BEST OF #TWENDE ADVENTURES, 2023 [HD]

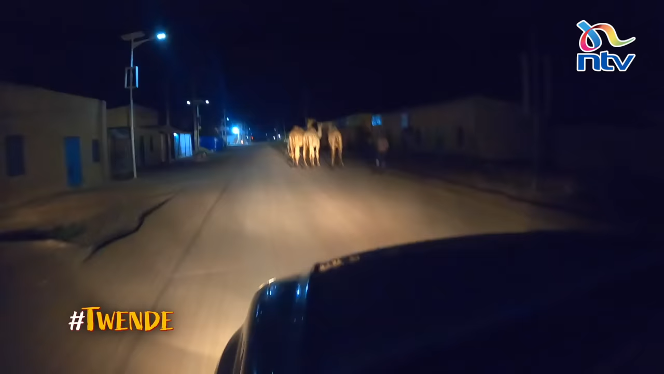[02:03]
lakini bado kuna hawa watu wanawapeleka ngamia kichinjioni. We are soon out of the tarmac zone and back to the loose surface road.
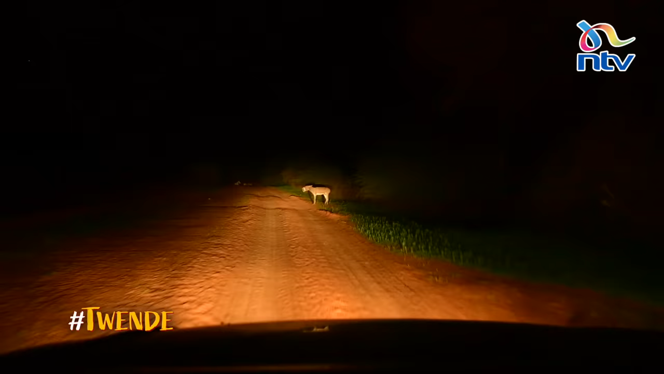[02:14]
This donkey tries to get our attention. I don't speak donkey, but I think he was trying to tell us about his friends on the road.